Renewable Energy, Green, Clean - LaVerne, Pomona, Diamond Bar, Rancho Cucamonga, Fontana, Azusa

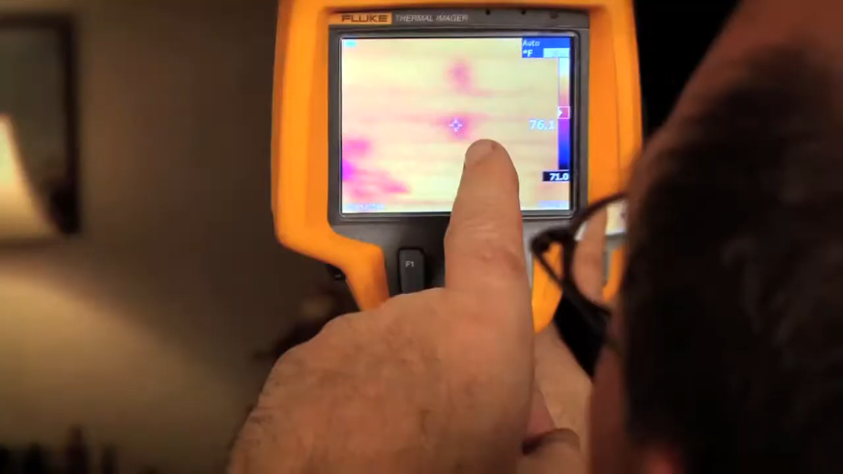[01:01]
On screen: scale bottom 71.0°F
huge areas of waste that the homeowners
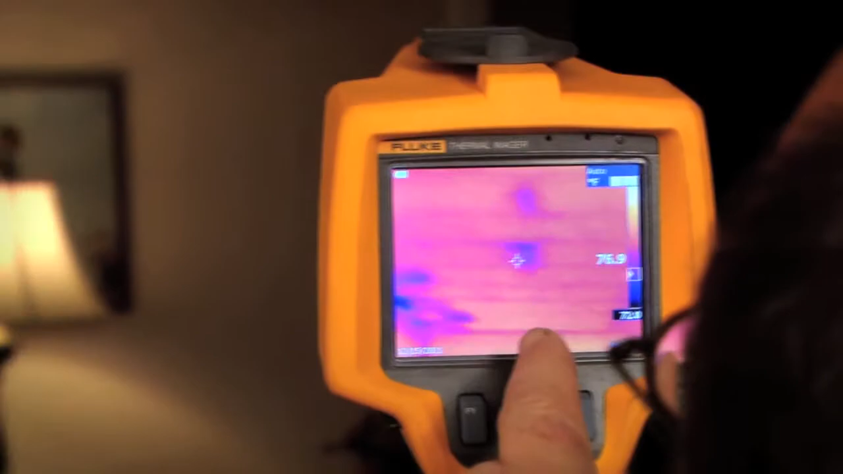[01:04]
were never made aware of so